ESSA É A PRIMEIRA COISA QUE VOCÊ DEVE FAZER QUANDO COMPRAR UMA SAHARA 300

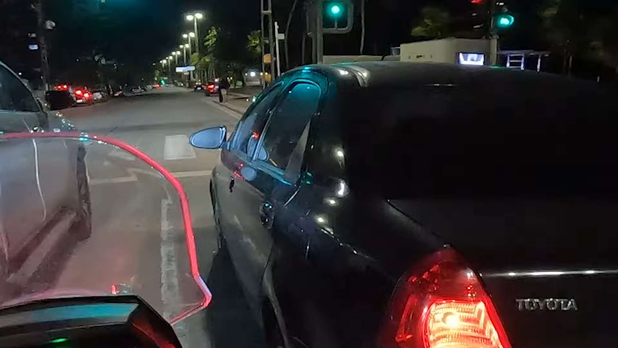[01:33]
Tá encandeado, ó. O farol da Saara tá batendo lá no retrovisor. Esse, mano, é um problema, é ótimo, problema crônico, mano. A altura do farol, ela já vem desregulada de fábrica. E essa moto aqui, e a XRE 300 também, quando você coloca a garupa, a frente, ela acaba se inclinando um pouco mais para cima. Então, o farol que já era alto, fica mais alto ainda.
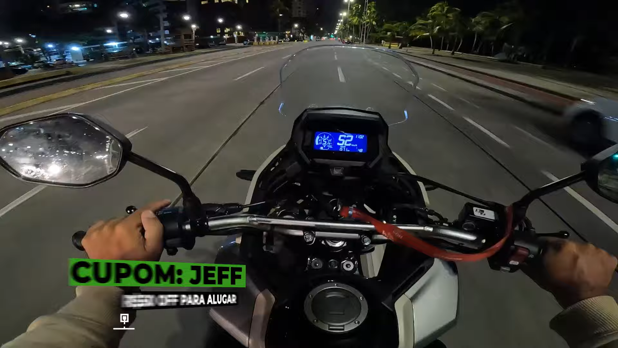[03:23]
Tá bem desregulado, tá? Se eu ligar o farol alto, né, que agora ele tá ligado, aí sim, isso se intensifica mais. E, mano, atrapalha muito quem tá na frente, porque pega no espelho retrovisor dos lados direito e esquerdo, pega naquele espelho que fica um pouquinho mais acima, né? Ó, não sei se vai pegar, eu vou tentar dar zoom na hora da edição. Vou ficar aqui atrás desse motoqueiro aqui, ó. E, ó, tá vendo a altura do...